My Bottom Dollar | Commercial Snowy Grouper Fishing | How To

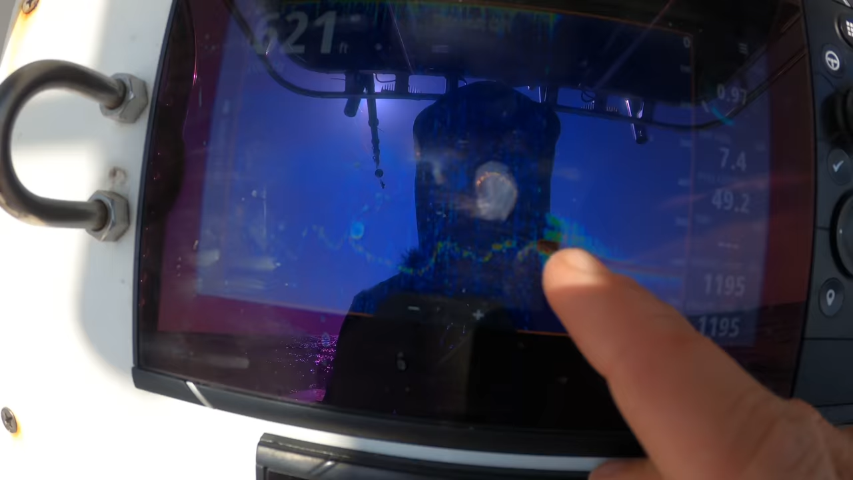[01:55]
All that life right there on the edges, all you can see is it's a little hump. I'm coming off the backside now.
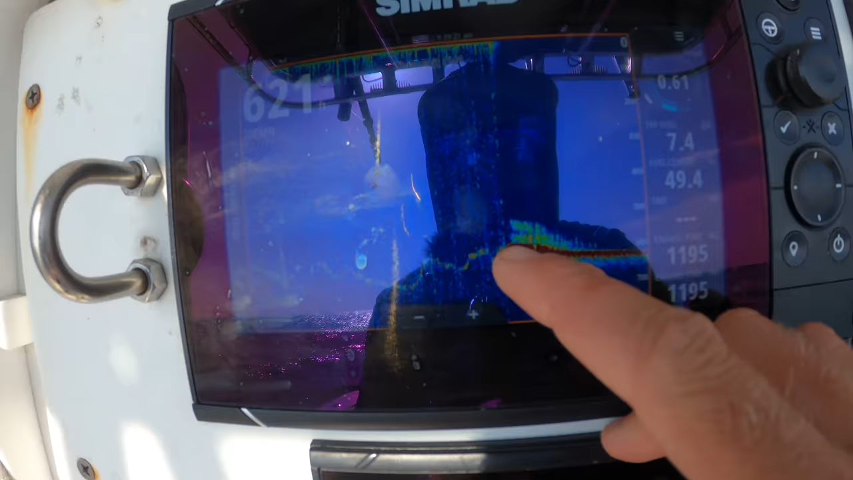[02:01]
It drops down, comes up maybe 40 feet or so.
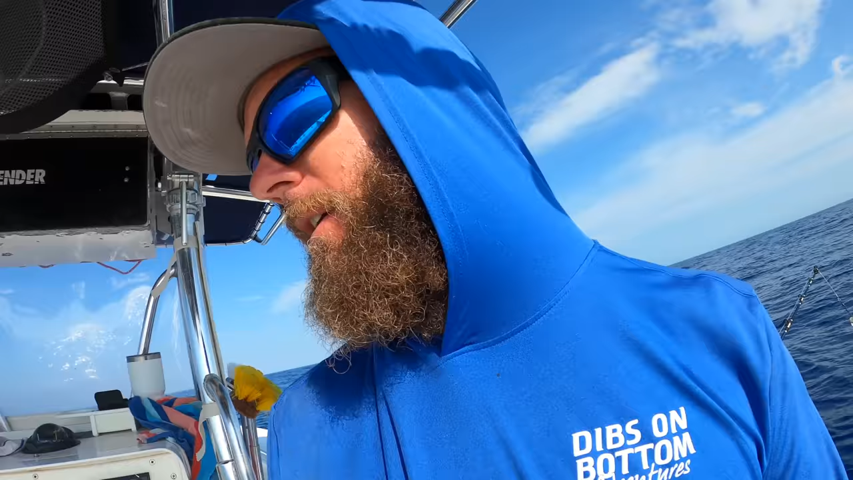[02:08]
I'll try to be a little more comprehensive today covering the sounder, the settings, what sounder I have, rigs.
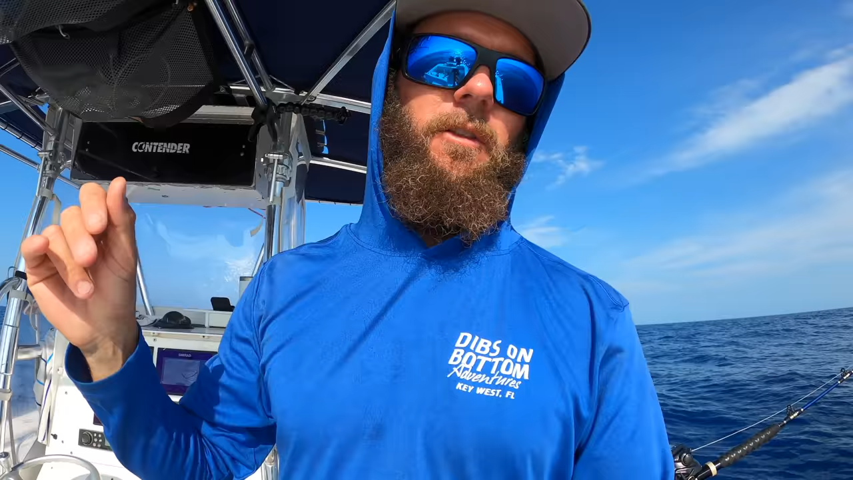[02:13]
I'll try to go over a little bit of everything, but I'm going to get set up. Time is money. Got to get a bait down and let's rock and roll.
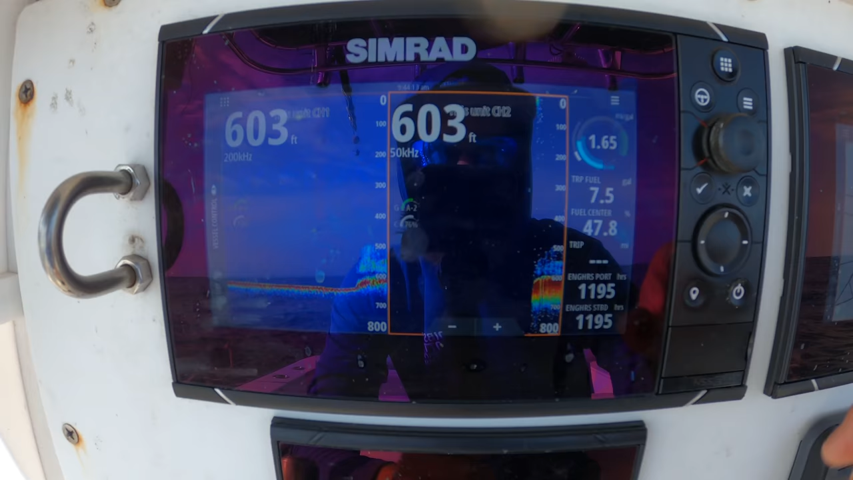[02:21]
On screen: depth 603 ft
So I'm pulling back up over the spot. You can see just a little hump. I know everyone asks like what it is that I'm looking for.
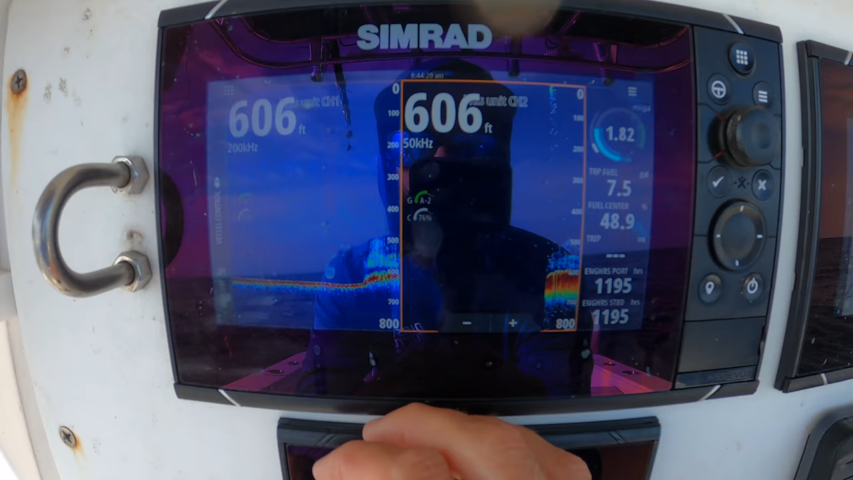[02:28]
On screen: depth 606 ft
Honestly, if I can find bait, I'm looking for bait. But any kind of structure, you know, that comes up from 640 up to almost 600. You can see all the life there. I'll show you my settings here.
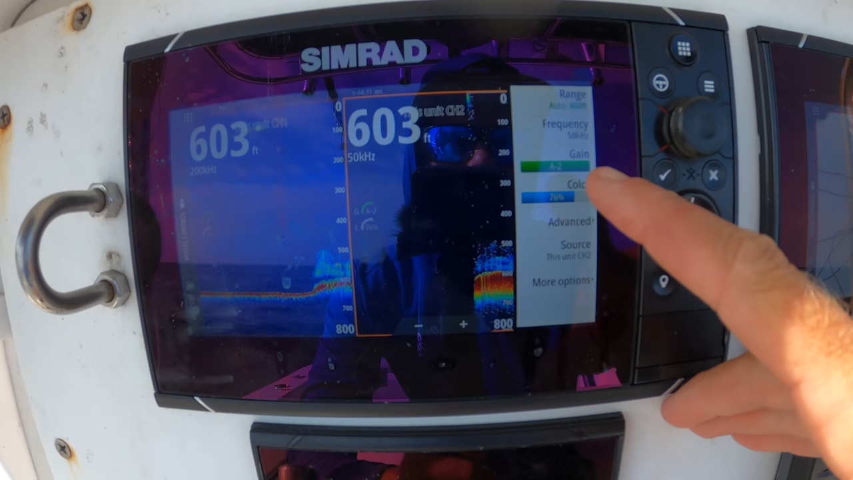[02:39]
On screen: depth 603 ft
I don't have anything special. I literally, I don't even mess with any of this stuff if I'm being honest with you.
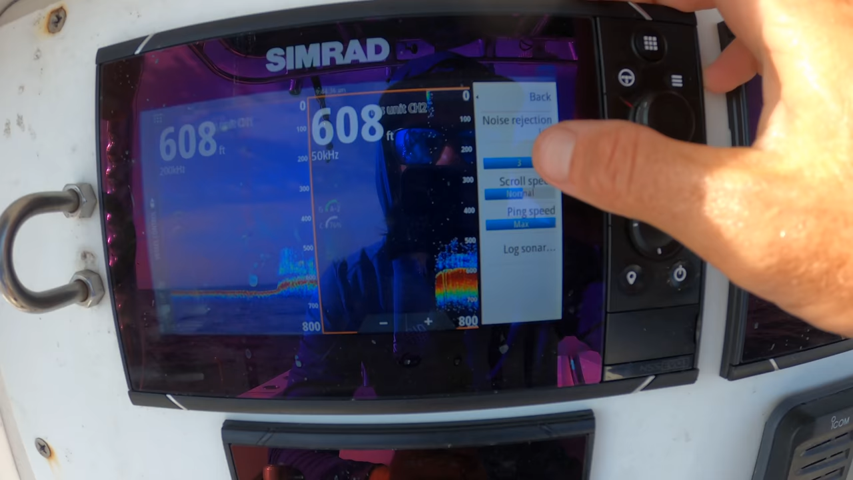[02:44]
On screen: depth 608 ft
I do gain on auto.
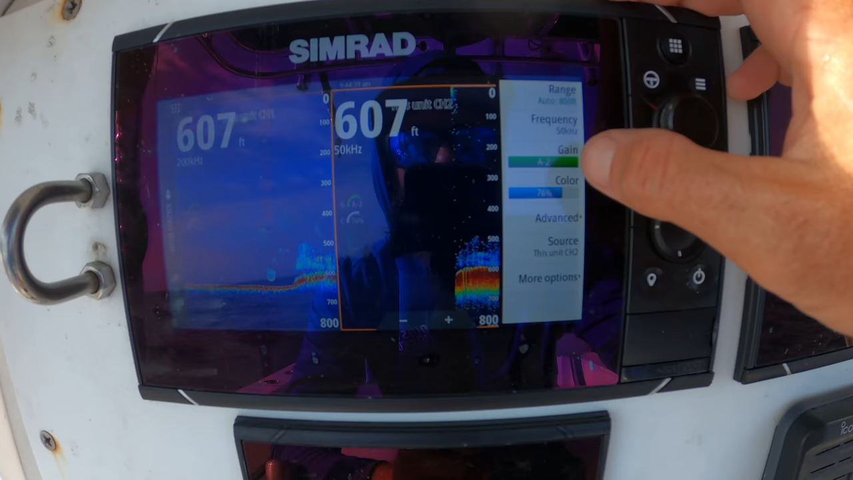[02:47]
On screen: depth 607 ft
Sometimes I'll mess with the gain just a hair.
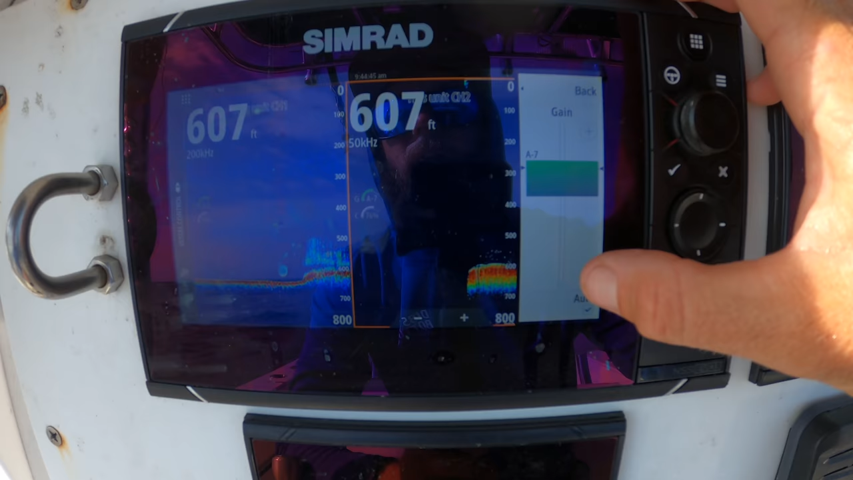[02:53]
On screen: depth 607 ft
If I see just a bit of fuzz, this is 50 kilohertz, low frequency and high frequency.
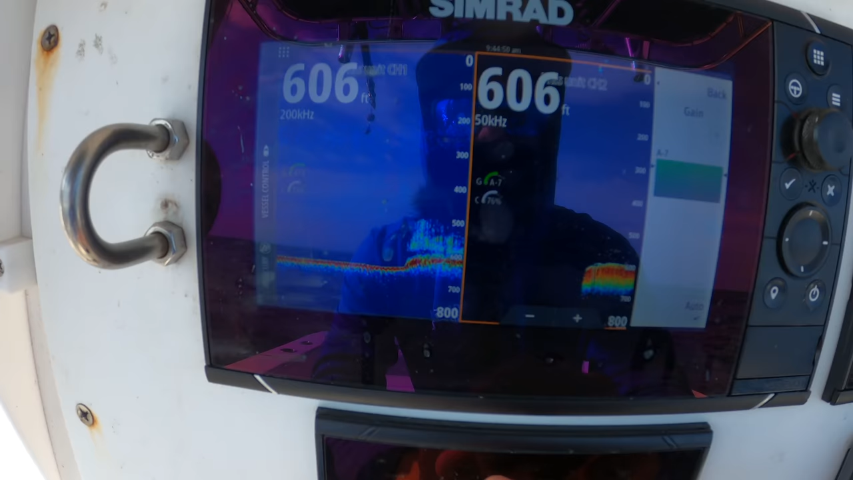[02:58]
On screen: depth 606 ft
If that fuzz is a little light, then I'll turn the gain up.
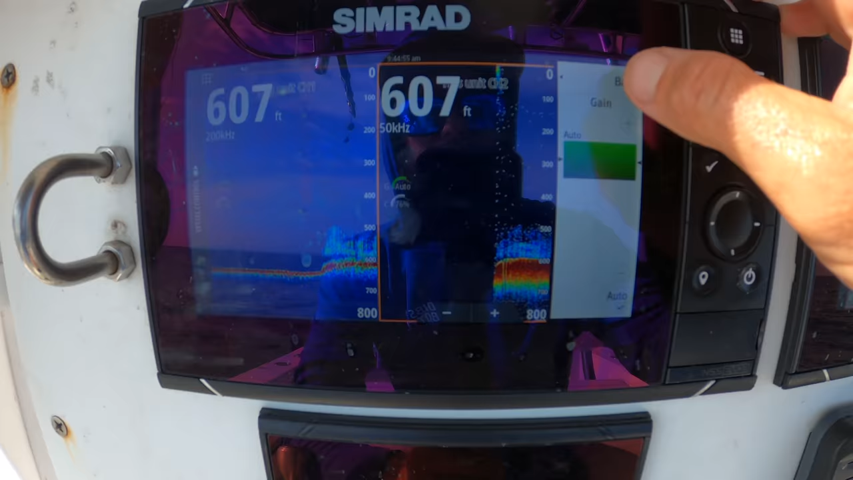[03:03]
On screen: depth 607 ft
But for the most part, I don't mess with any of these settings. My transducer is a Airmar B260 and it is straight to the unit.